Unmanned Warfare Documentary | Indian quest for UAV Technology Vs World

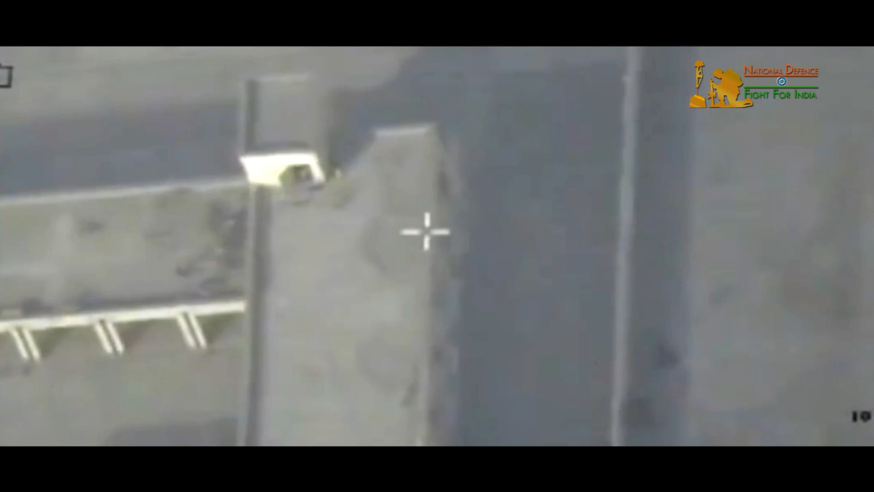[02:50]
On 4th February 2002, an MQ-1 armed Predator fired a Hellfire missile
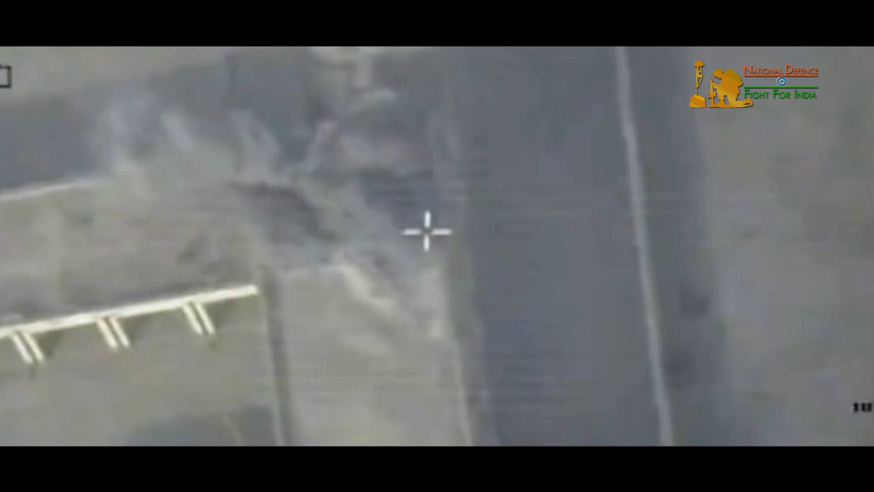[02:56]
at three men standing near a known driving base at Zawarji in Afghanistan.